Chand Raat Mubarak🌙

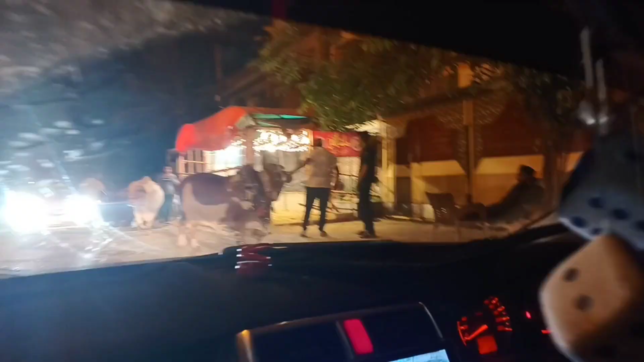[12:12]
یہ ابھی ہم کام سے نکلے تھے کچھ سامان عمل لینے کے لئے تو یہاں پہ ماشاءاللہ ماشاءاللہ سے جانور دکھ گئے ہیں
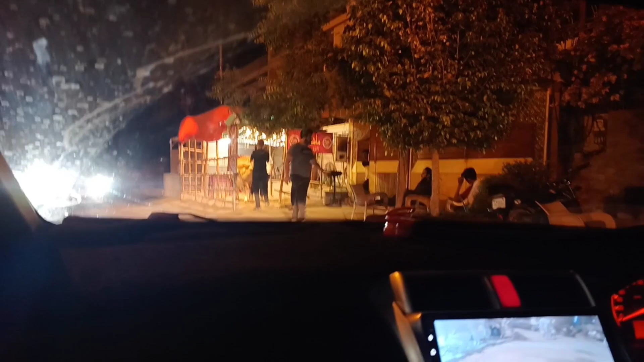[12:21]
اور کوئی بڑا ہی کوئی حسین جانور ہے
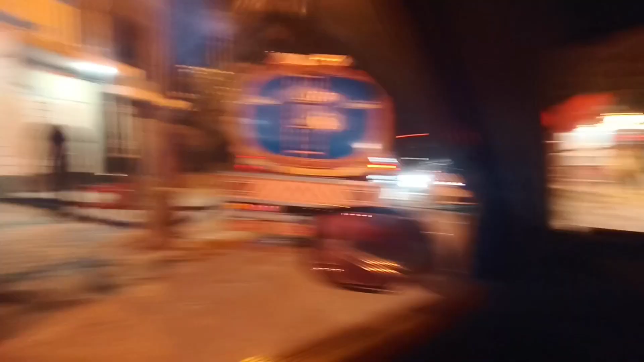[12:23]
اور یہ دھر ٹینکر آیا ہوا ہے کیونکہ عید پہ بھی بہت سائے لوگ کے پانی نہیں آ رہا